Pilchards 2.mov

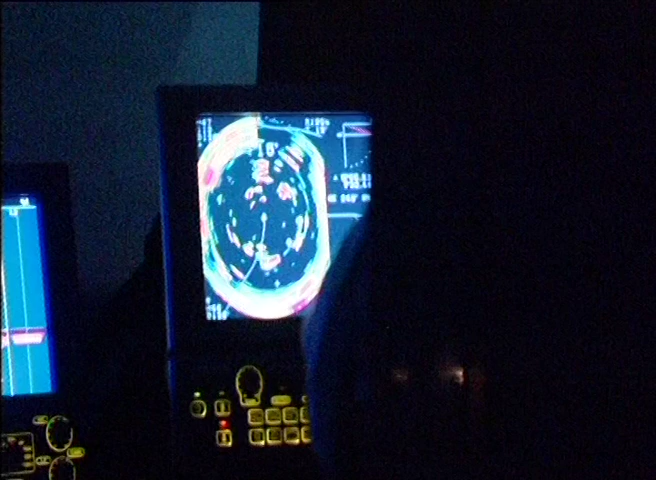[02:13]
Just now as we're moving along there's about five tons of fish that's gone right underneath us.